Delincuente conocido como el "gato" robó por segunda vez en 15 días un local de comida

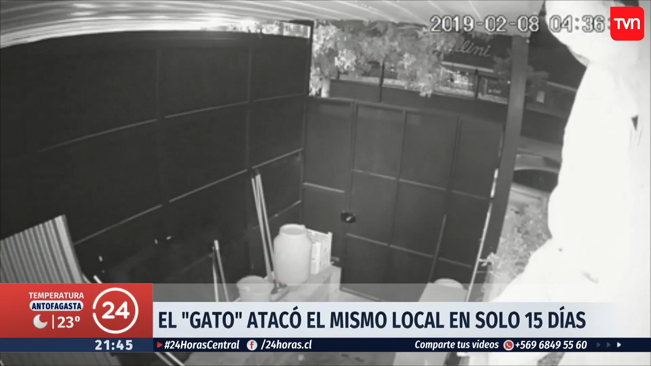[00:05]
así lo hizo por segunda vez para robar en un restaurante comida rápida.
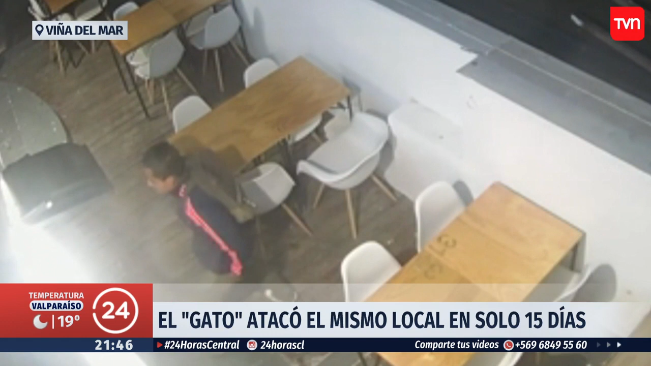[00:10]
Se trata de un reconocido delincuente de Viña del Mar, quien volvió a asaltar el mismo local en solo 15 días.
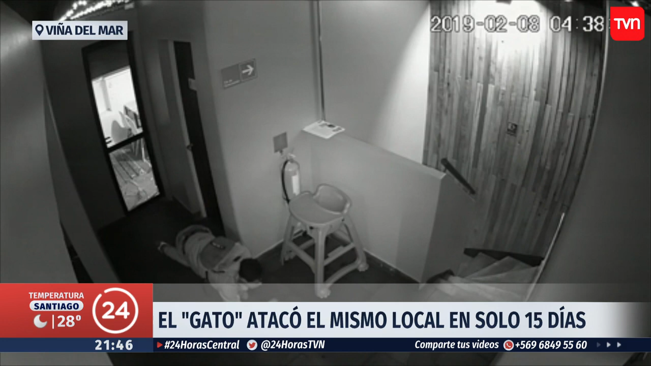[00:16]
Subió con total facilidad hasta llegar al segundo piso, ahí se llevó computadores y dinero en efectivo.
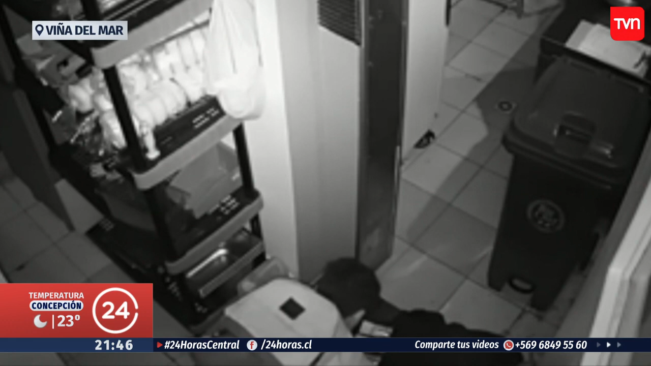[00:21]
Su cara es conocida, ha sido registrada por cámaras de seguridad de diferentes recintos comerciales. Entonces, lamentablemente podría atacar otra vez. Está libre. Tenemos declaraciones.